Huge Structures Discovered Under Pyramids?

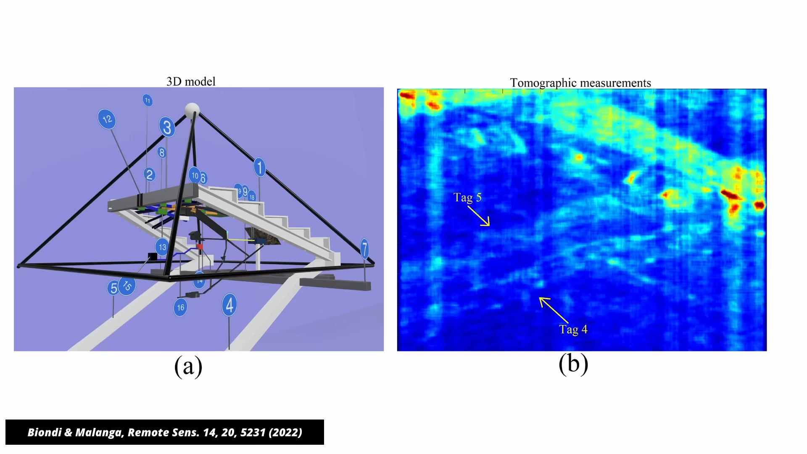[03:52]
I mean, look at this image. On the right is their measurement. On the left, you see overlaid the chamber we know is there.